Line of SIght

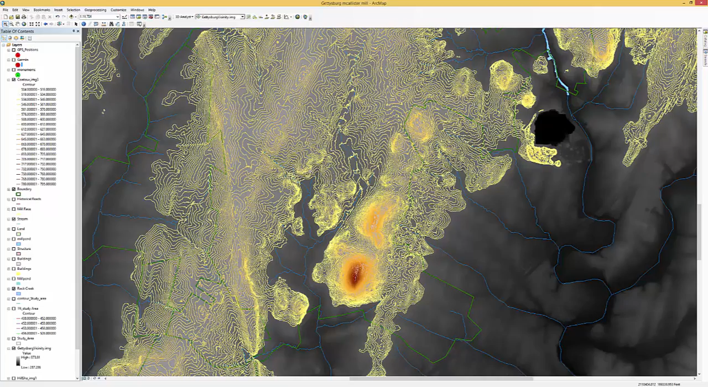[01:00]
What we want to do is zoom into the area of Little Round Top which was occupied by Union troops during the battle. We'll get our zoom tool and we'll zoom into a general area about like so.
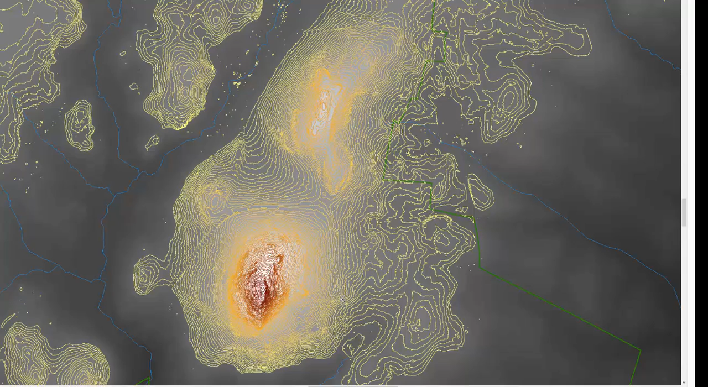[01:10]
The Union troops ran along this ridge line not occupying Round Top at the moment that we're looking at the battle. The Confederate troops were in the lower area to the front and trying to come between the two highest elevation points there. So we're drawing there for you so you can see what was going on. And what we want to do here is develop a line of sight to see
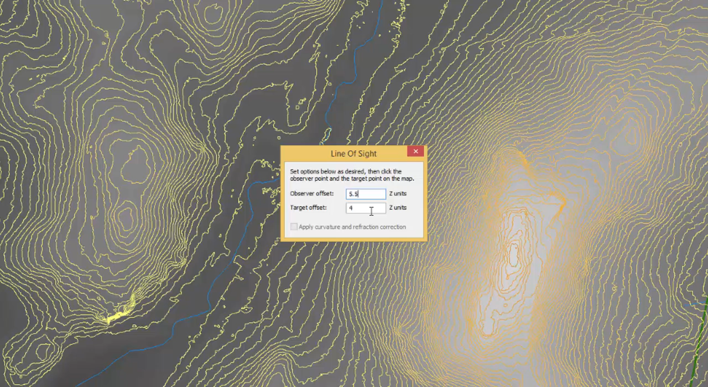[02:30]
And we're going to put the height of the observer. We happen to be working in feet so I'm going to put about 5.5 feet in. And the height of the target, we'll put in about 4 feet. Once those data points have been added, we can just remove it out of our way. We're going to select the starting point of the observer. And then the ending point, what were they looking at? The areas that look green are what could be seen.
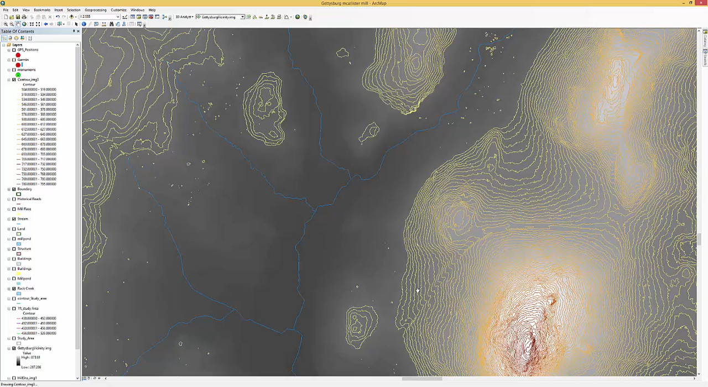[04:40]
One of the things that the Confederate Army did, it used these little valleys to move its troops through. And by using these little valleys, they assumed that they were obscured because of the hills around the valleys. But let's check and see if that's truly the case. So we know during part of the day, there was an observation post on Round Top. And let's say it had an offset of maybe 30 feet. There may have been more than that. Maybe a little bit less than that.
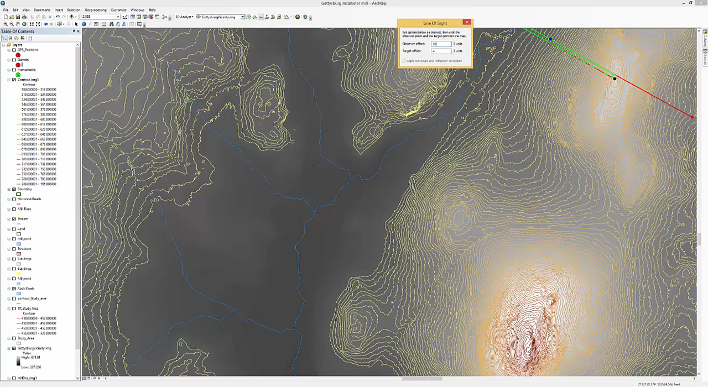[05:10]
But let's assume about 30 feet. So that's our starting point where I'm going to click my cursor. Let's take a look up through the stream valley and see. Can we see what's going up through that stream valley? And as you can see, yes, we can see almost everything going from that stream valley. We do another point up this way.